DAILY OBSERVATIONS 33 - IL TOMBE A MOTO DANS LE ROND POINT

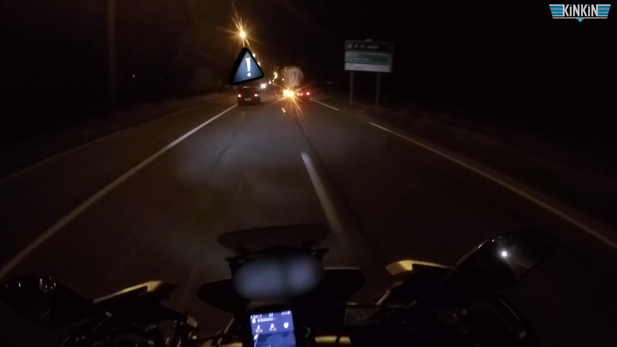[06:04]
Sans déconner, putain. Sur une portion où on peut doubler, le mec tourne à gauche. Si tu ne fais pas attention à ces feux, tu te fais baiser.